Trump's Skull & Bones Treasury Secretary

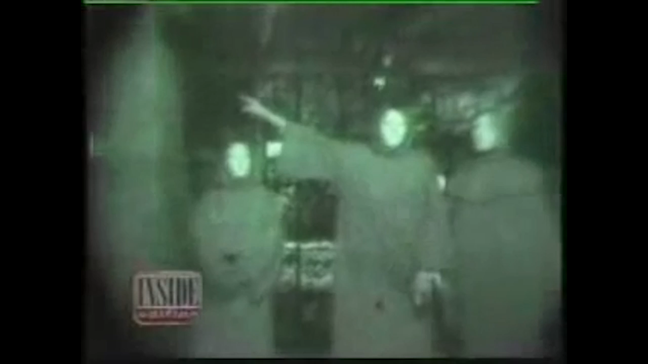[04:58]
Back in 1996, using a night vision camera, we shot some of the only existing footage of a Skull and Bones initiation ceremony,